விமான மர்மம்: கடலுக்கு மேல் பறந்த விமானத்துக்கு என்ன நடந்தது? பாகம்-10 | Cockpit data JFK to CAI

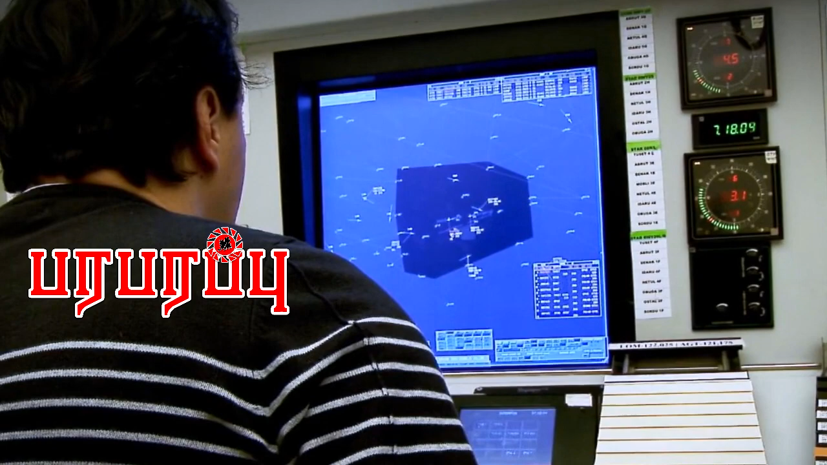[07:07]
ரேடார் திரையில் திகிலை ஏட்படத்து மாட்டத்தை பார்த்தார்கள் MS 990 மிக வுகமாக உயரம் குறைந்து கொண்டிருந்தது